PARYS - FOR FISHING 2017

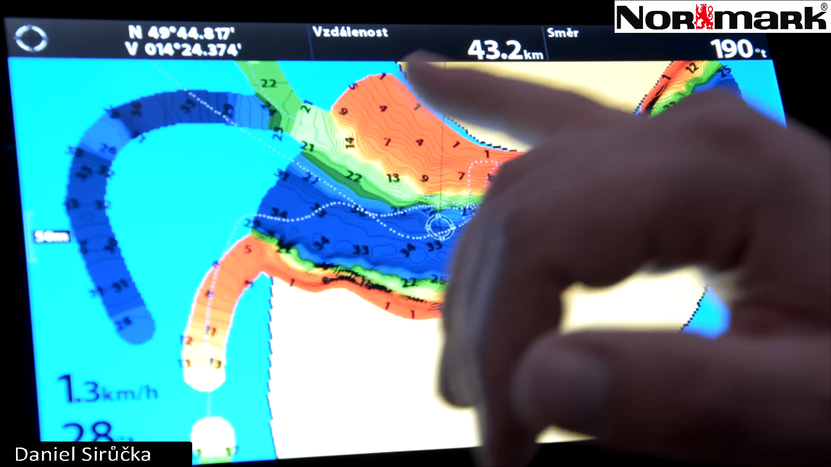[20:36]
On screen: speed 1.3 km/h
to znamená vykreslování tvořící se mapy, tvorba mapy okamžitě v přístroji. Vypadá tímhle způsobem po projetí tohle zátuka maskníka.
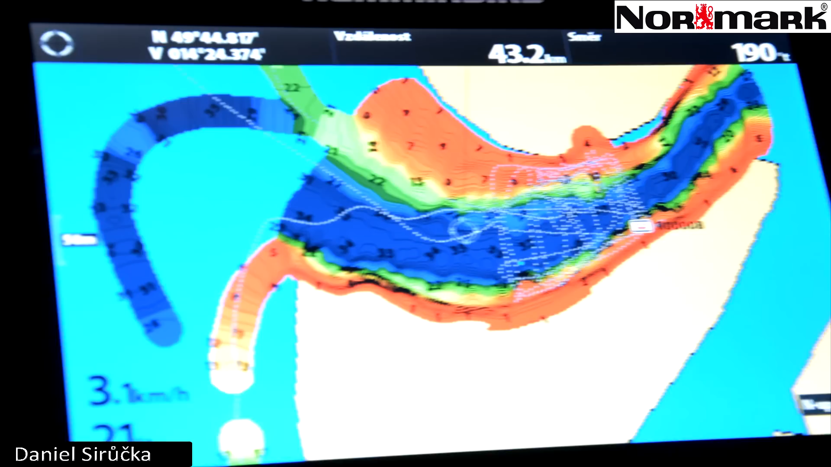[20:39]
On screen: speed 3.1 km/h
Tak se dneska děje i u těch nejlevnějších přístrojů s GPS-kou,
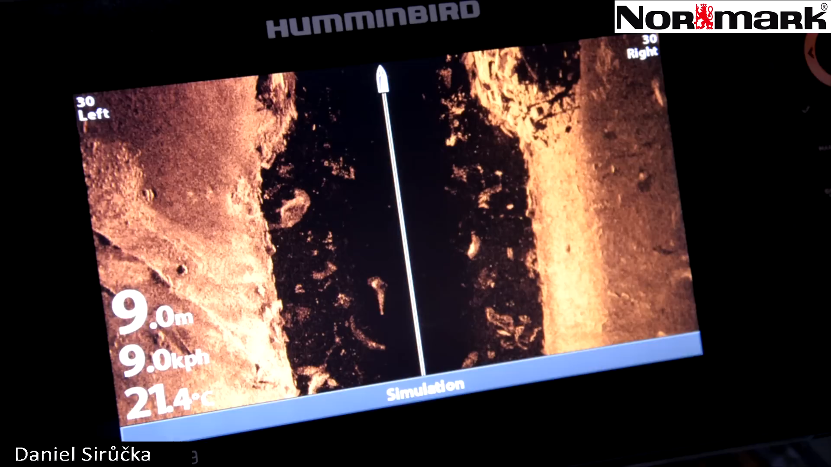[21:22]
On screen: depth 9.0 m, water 21.4°C, speed 9.0 km/h
No a tohle skutečně pro někoho, kdo zná, kdo už se sonarem side imaging, boční snímání pracoval,
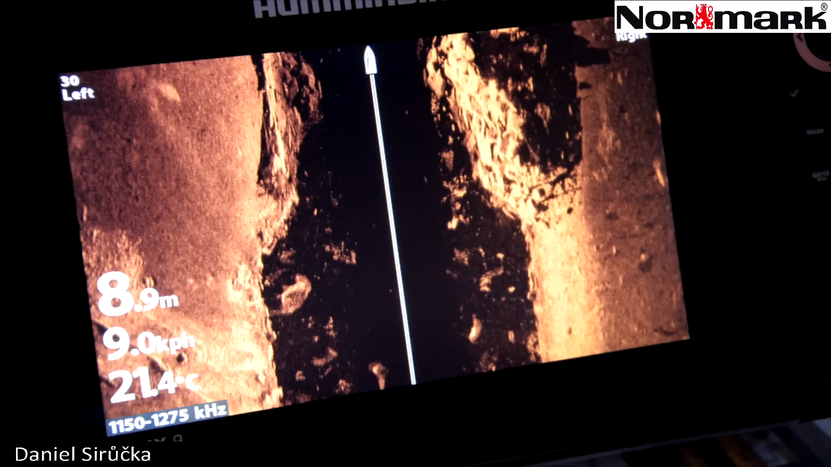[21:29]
On screen: depth 8.9 m, speed 9.0 km/h
tak bude vědět, že je znovu lepší. Ta ostrost je lepší.
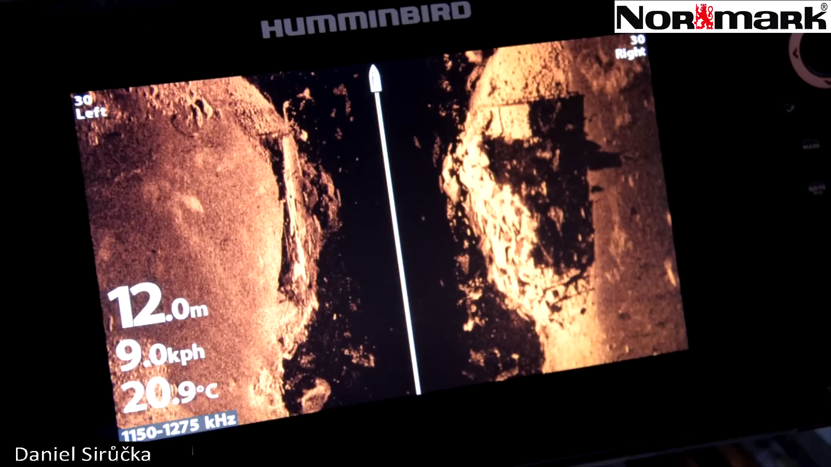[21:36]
On screen: depth 12.0 m, water 20.9°C, speed 9.0 km/h
Spořeniště v tomhle případě je vlastně rozpoznatelný, takovým způsobem, že jediný lepší už může být vypustit ten rybík.